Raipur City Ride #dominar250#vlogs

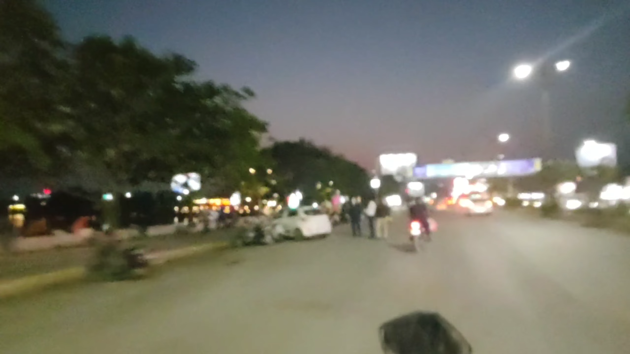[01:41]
इतना है यार, जब देखो जहाँ देखो ट्रैफिक भी ज़्यादा है। रेड हो गया लाइट, खड़े हैं हम लोग, इंतजार कर रहे हैं क्या कर सकते हैं।
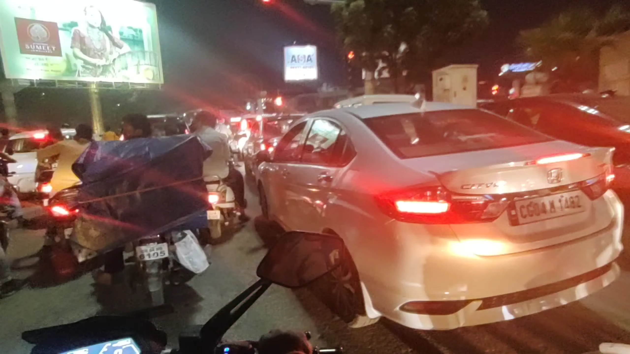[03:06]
ट्रैफिक ही ट्रैफिक है, क्या बोले।
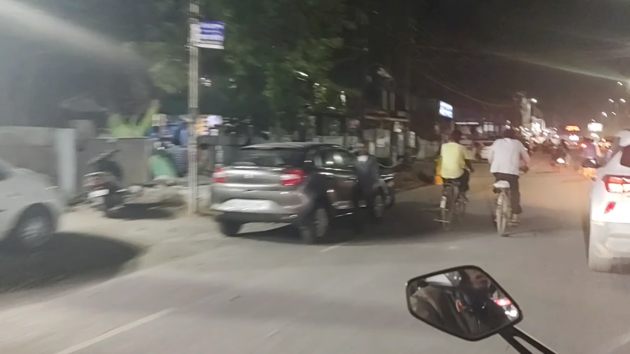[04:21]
ये रहा पंडित दीनदयाल उपाध्याय ऑडिटोरियम,